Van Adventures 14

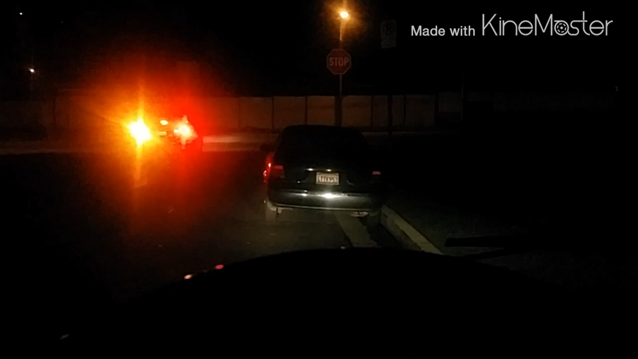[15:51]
So, yeah, this is going to be the stealth camping spot for tonight. No windows on both sides, so I should be good. All right, so I'll check in with you guys in the morning.